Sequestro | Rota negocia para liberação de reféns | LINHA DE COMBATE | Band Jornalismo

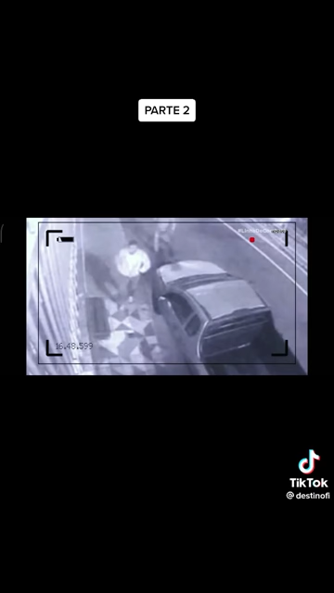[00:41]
Um deles tenta invadir a casa e chama a atenção do vigia da rua.